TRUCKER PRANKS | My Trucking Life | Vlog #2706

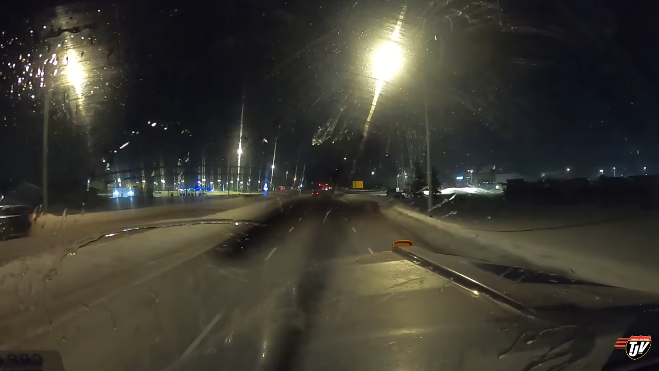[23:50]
this is lloyd minster i still have an hour on my clock so we're going to keep going even further i'm going to surpass our goal for today it's been a good day steady driving stopped for fuel and a bathroom break and that was pretty much it check the load a couple of times good steady day of hard drivers keep to the left on trans canada highway highway 16
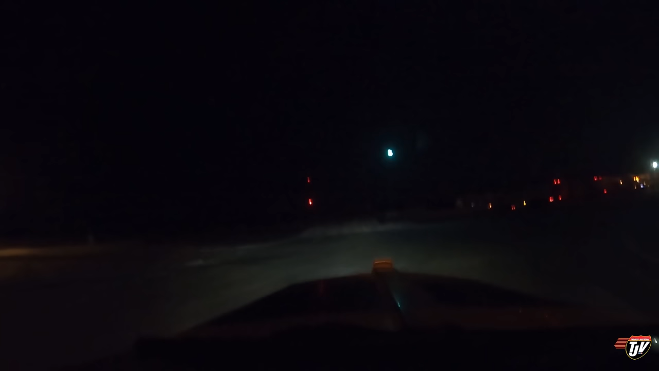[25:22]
we made it a couple of minutes left on my clock almost a full 13 hours 300 meters turn left on 53 street highway 870